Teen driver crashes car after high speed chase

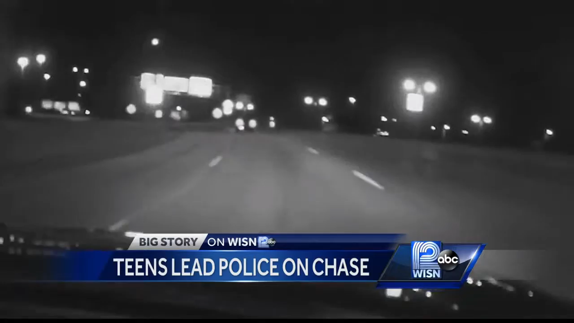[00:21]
The officer says the teen driver passed him heading in the opposite direction on Forrest home, speeding at roughly 80 miles per hour. It became obvious that the vehicle is now fleeing from him.